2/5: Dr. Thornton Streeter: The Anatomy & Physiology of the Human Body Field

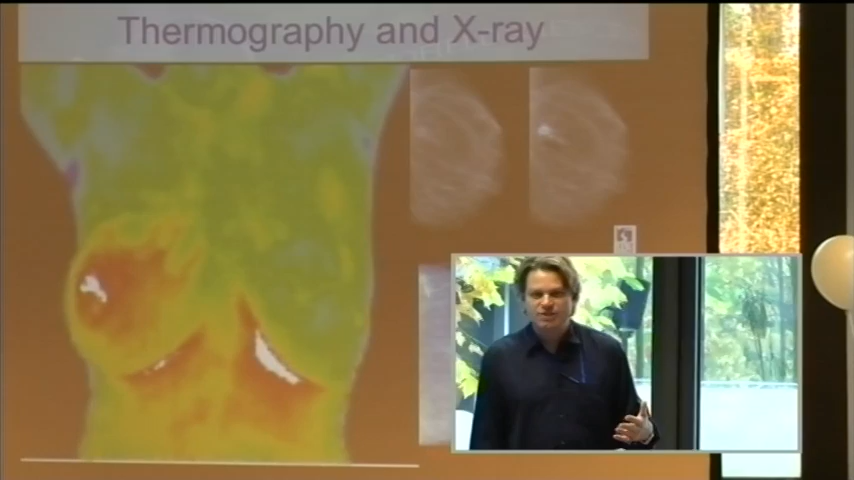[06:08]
The best way to screen the breast is with thermal imaging because the cancer creates its own heat. It shows up like a bright light.